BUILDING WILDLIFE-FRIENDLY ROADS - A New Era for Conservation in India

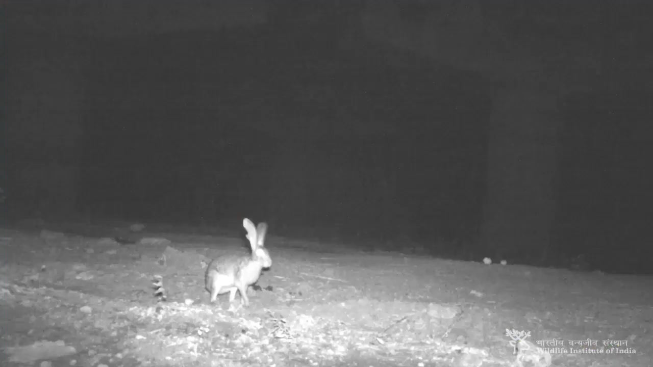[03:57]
hare, jungle cat and the very rare rusty spotted cat.